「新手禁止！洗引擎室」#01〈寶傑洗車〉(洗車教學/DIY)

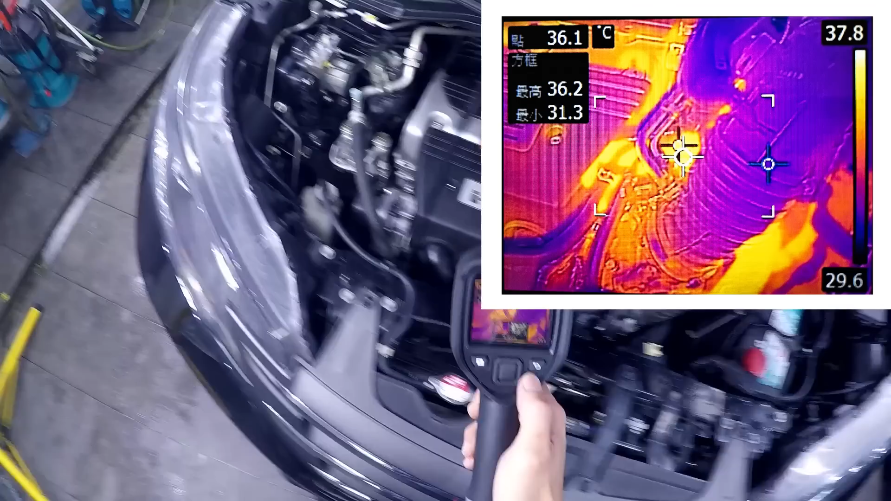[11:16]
On screen: spot 36.1°C
可以看到我們引擎式本體的溫度
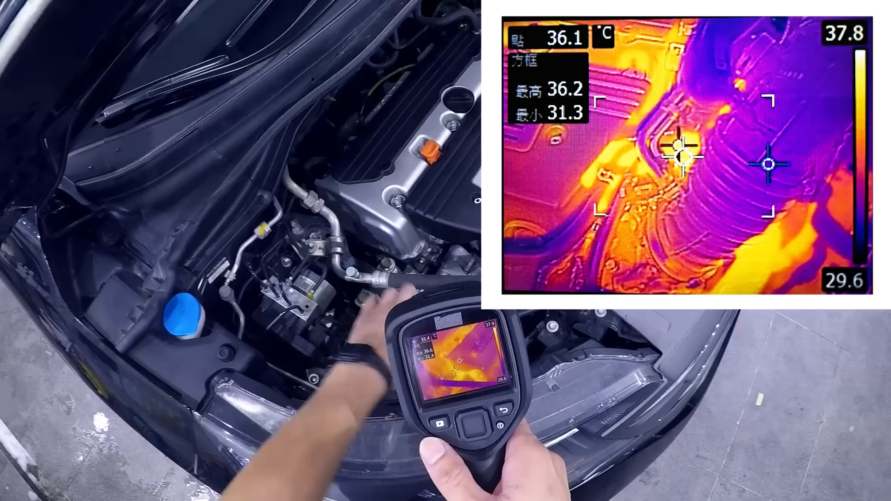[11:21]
On screen: spot 36.1°C
相對於比較高一點的但是這台車已經做過降溫了所以其實是已經可以洗的
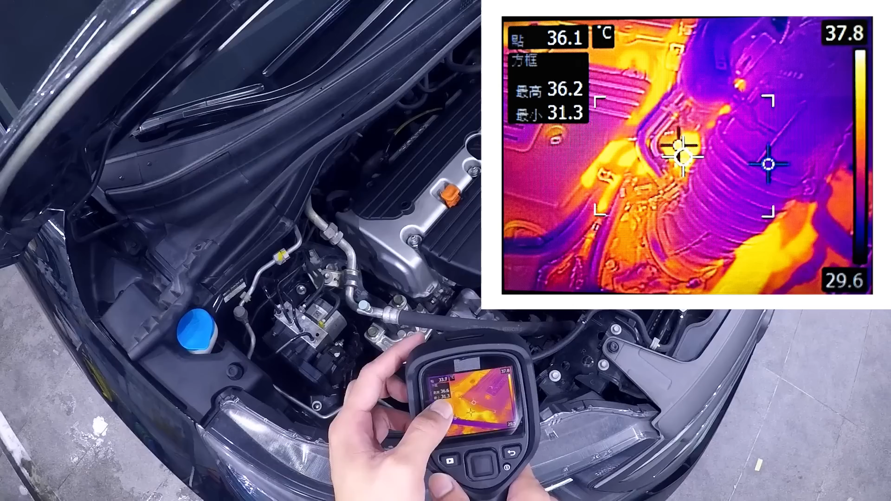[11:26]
On screen: spot 36.1°C
它偏執在36度那比較接近現在我們的常溫
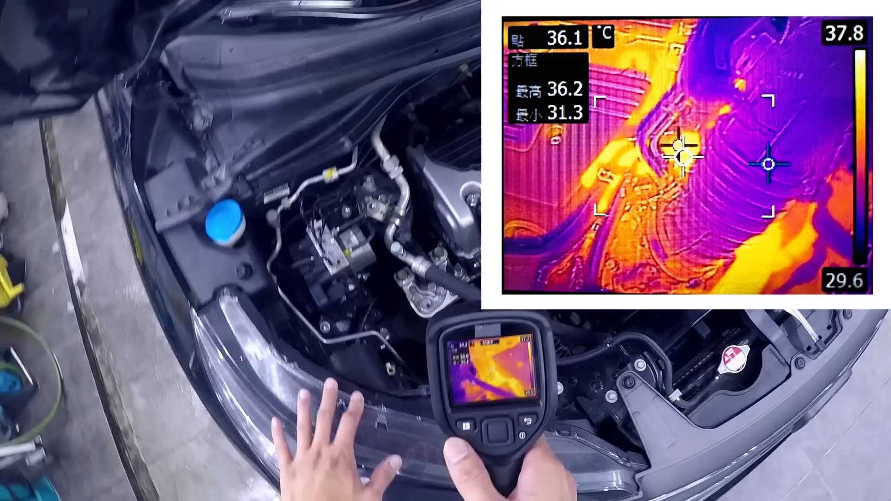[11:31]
On screen: spot 36.1°C
一般來講歐洲車可能進來的溫度可能會破百度